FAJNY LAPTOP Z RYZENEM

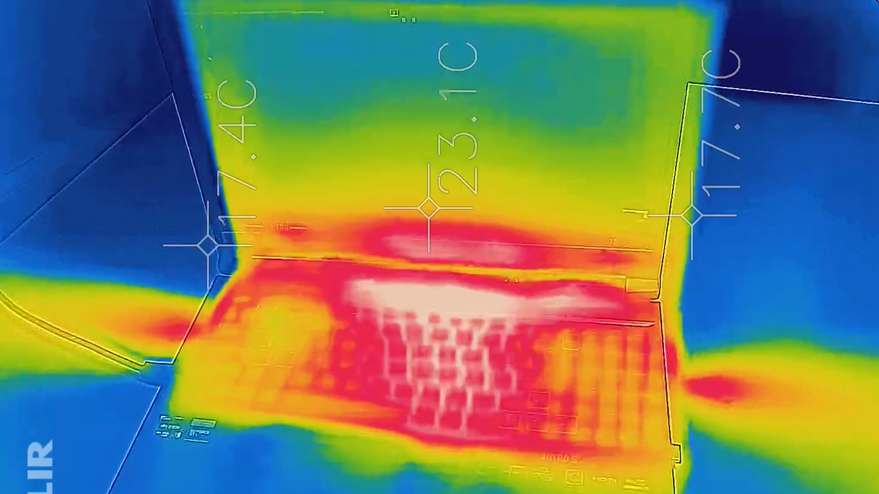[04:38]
na górze, a tam gdzie mamy swoją rękę, czyli na wsadzie jest chłodno.
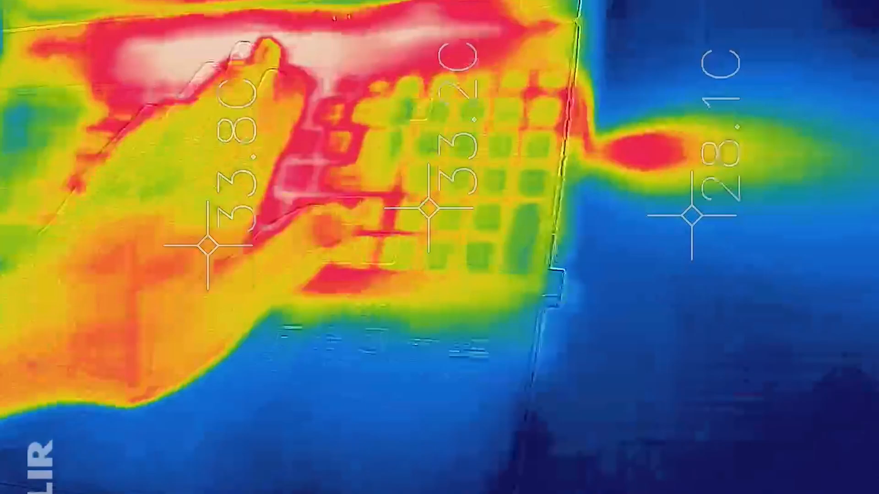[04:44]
Więc jest fajnie, wywiewa ciepłe powietrze po bokach i w sumie tyle. Jeżeli chodzi o komfort termiczny, to nie mam nic do dodania.